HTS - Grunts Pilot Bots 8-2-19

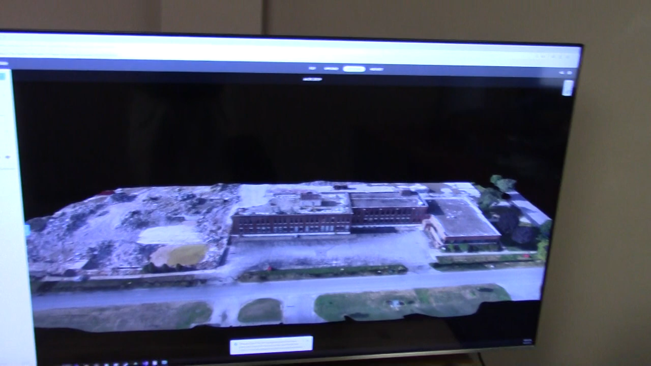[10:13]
point in time we're about halfway through this building here on this august 2nd the windows are all out of this building here
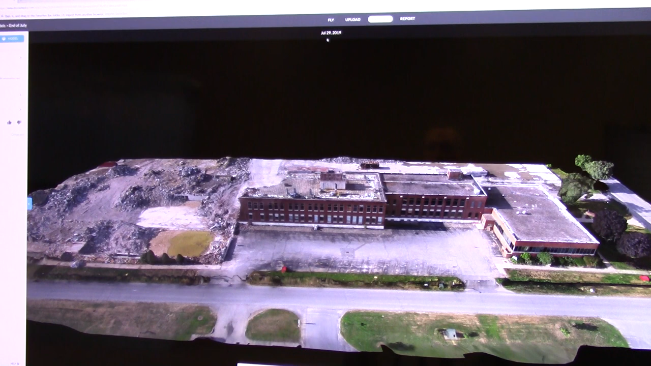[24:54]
they didn't tear anything down when they did it they didn't replace it they built around it maybe
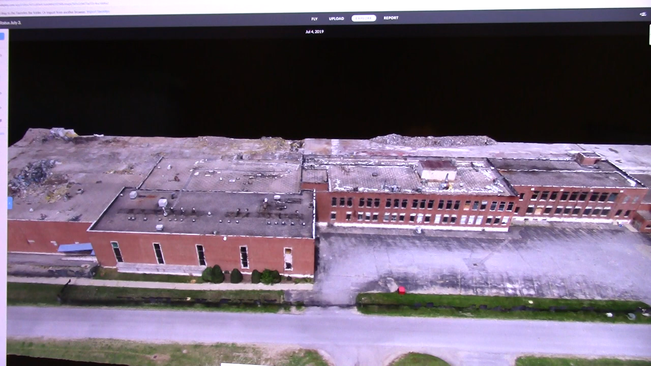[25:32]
made used mating uh made using the photos from the 3rd of july which was rendered on the 4th of july
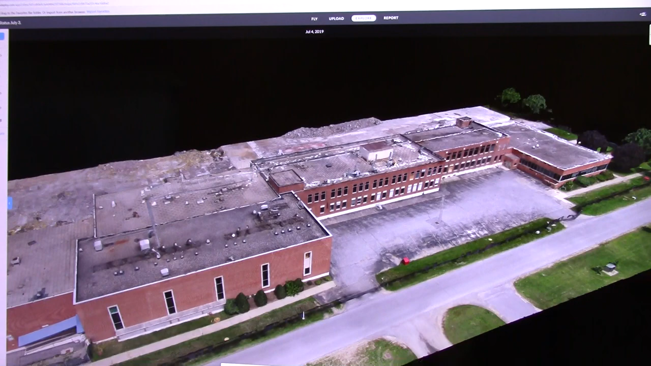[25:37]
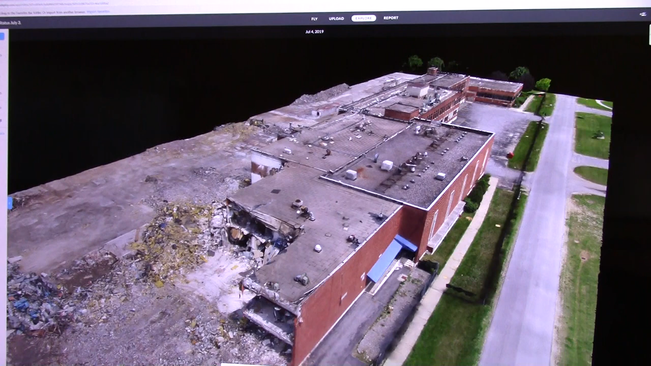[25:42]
takes a little bit to load up everything because this is what this does it stitches all the photos together uh-huh and there are almost a thousand of photos stitched together to make this image they get shots from all angles and then uh 998 photos it stops from all the angles and it takes all the photo metadata the gps the facing of the drone the angle of the camera uses all that data to stitch everything together into this 3d model
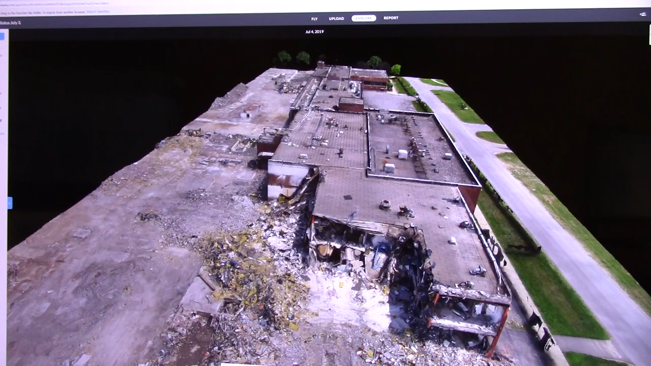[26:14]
so if this was on the 4th looks like they took the day off yep nobody
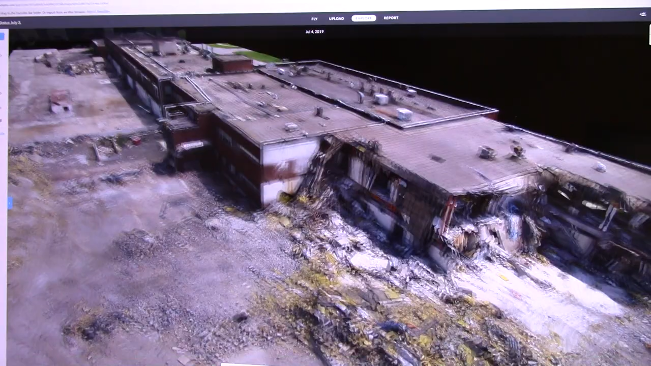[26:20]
working on the 3d model won't show actual activity but i no no but it doesn't show any excavators or anything out there so no they weren't
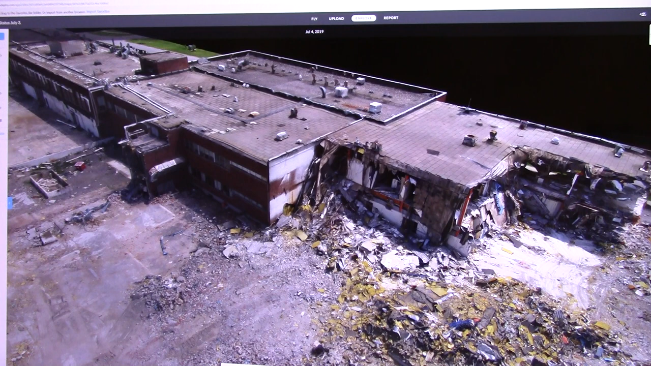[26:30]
working that day nope and i only do these models after hours because i don't want to fly the drone over people on that right construction so right but
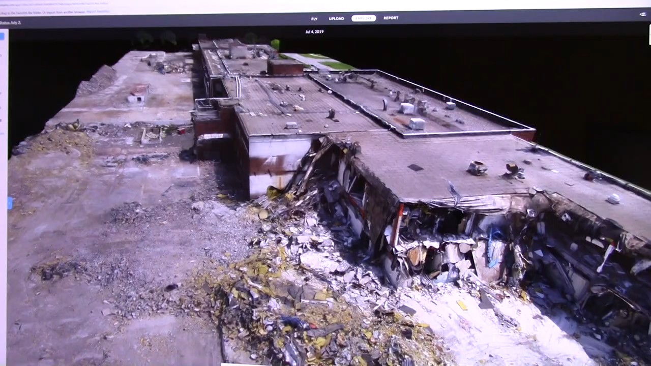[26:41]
you can zoom in there's no interior so there's just
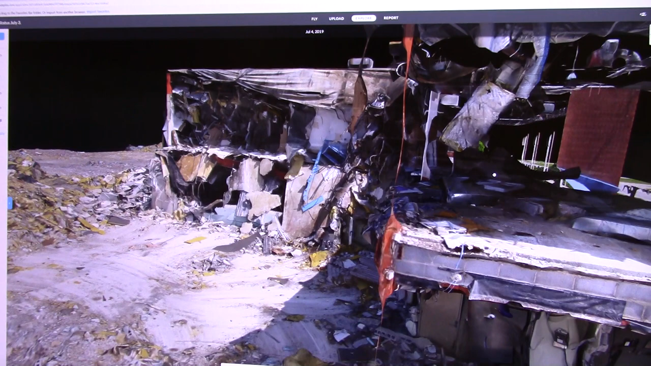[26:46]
kind of looks through that photo's looking into it as well
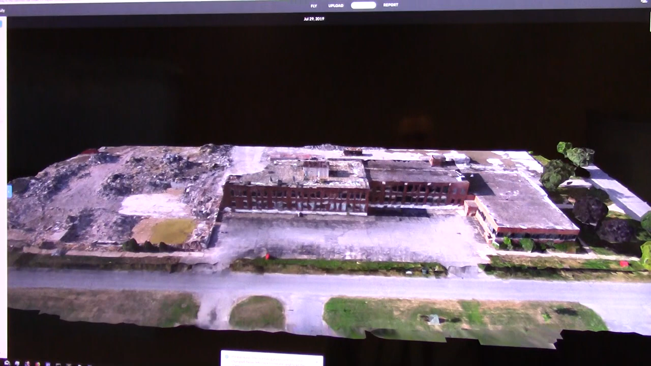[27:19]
we can go what is left at the end of july today is august 2nd so this is just a few days ago yeah i took these photos i think it was either on the 30th or 31st
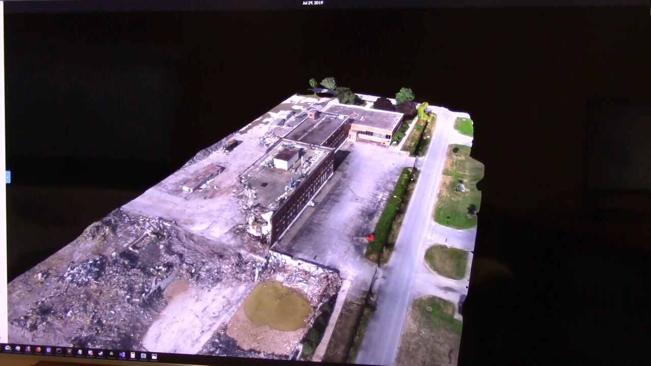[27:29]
again after hours
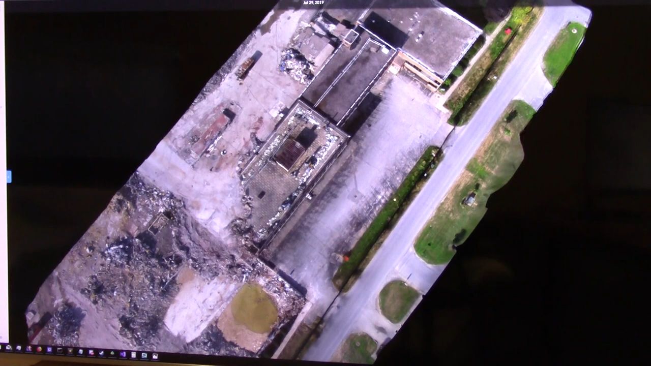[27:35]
you see there's where the basement was here the sub level there
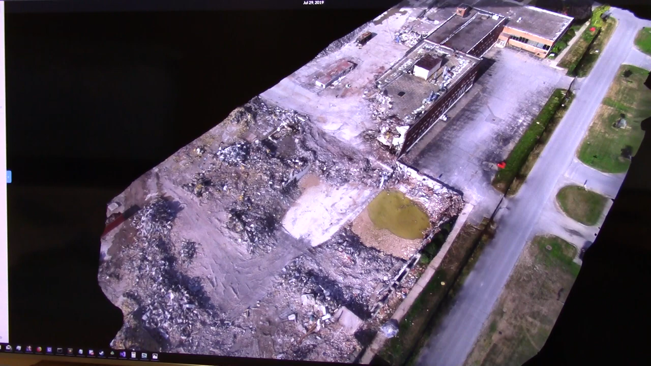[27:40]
and there's a little bay building that was apparently under the main building just kind of stuck over there
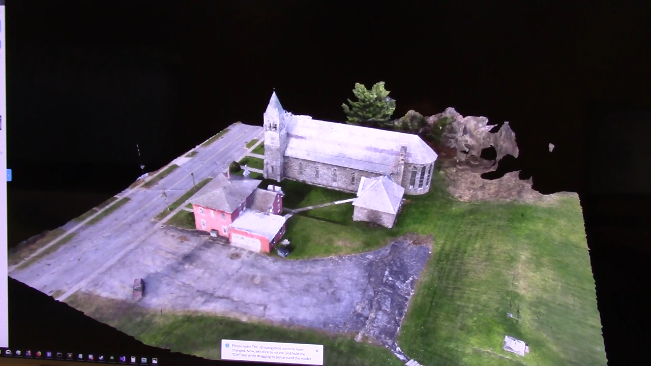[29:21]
we'll go to the 3d model for the church all right we've moved on to the church and pay no attention when there's no picture on that screen to that image you see reflecting back that's me
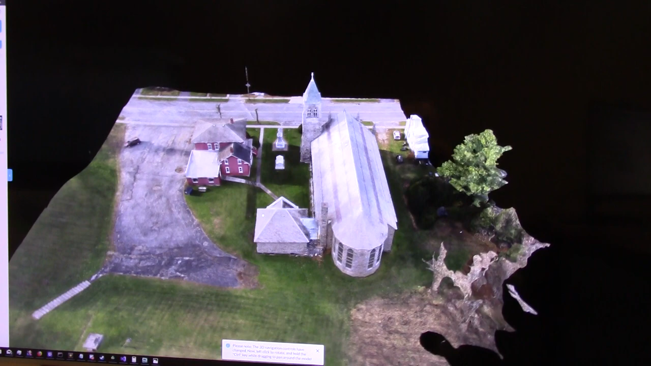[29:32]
and this is an old 3d model of the church okay this is uh before they took anything down on the outside mm-hmm okay you can